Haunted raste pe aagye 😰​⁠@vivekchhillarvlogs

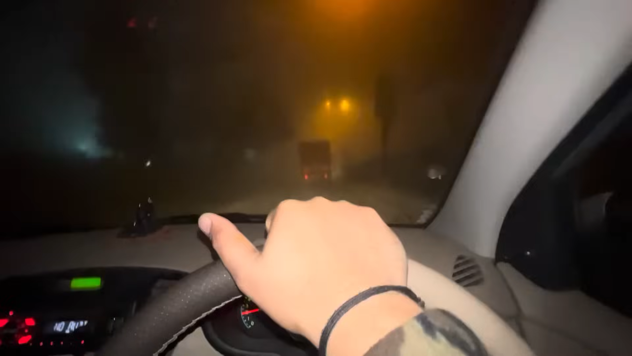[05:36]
हम एक ही ट्रक मिल गया आगे अब मैं इसके पिछे-पिछे रहूँगा ताकि मेरे को बिल्कुल भी महनत ना करनी पड़े अपनी